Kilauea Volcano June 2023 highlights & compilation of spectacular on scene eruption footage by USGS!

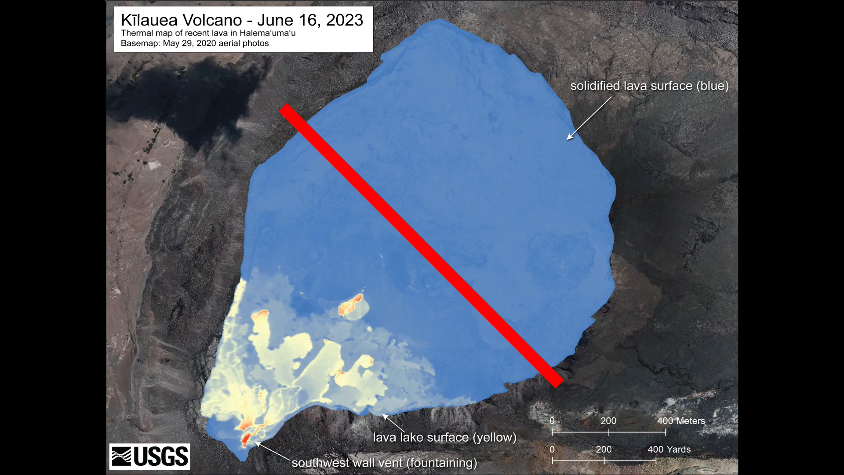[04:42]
The dimensions of the current crater floor that was covered completely by lava are 1.6 kilometers or 1 mile northeast to southwest by 1.2 kilometers or 3 quarters of a mile northwest to southeast.